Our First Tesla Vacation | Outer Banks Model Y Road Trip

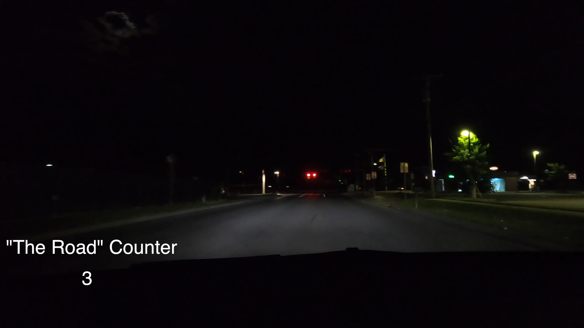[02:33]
50 east for 15 miles it looks like and we're at
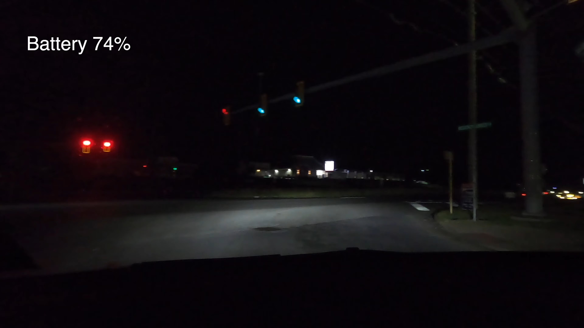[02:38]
74 242 miles nine bucks and some at the last supercharger
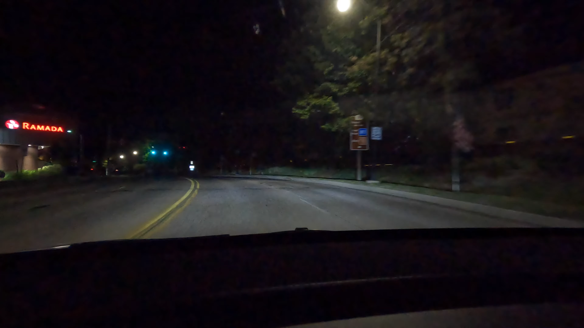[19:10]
Keep right onto Queen City Drive. After we got back on the interstate in Cumberland, I didn't film a whole lot of stuff because I was really busy looking at the range.